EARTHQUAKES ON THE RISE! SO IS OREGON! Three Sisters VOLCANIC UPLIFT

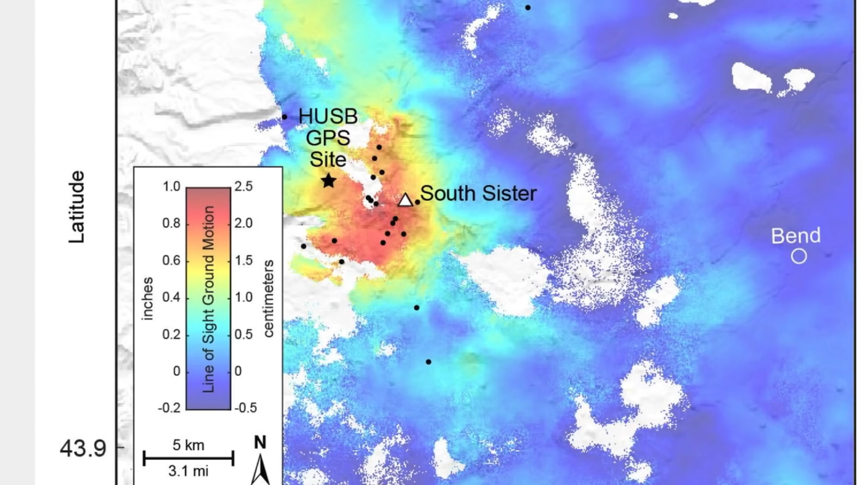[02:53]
And, of course, the Red is the area where it is uplifting.